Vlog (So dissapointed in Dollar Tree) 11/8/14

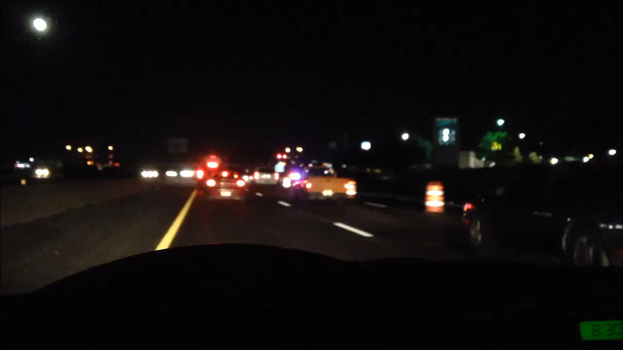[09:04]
how lame is this like i can't get to dollar tree up their way so i was gonna go to six but i guess now it's just gonna be um five dollar tree is like back up their way i don't know if you guys can see it but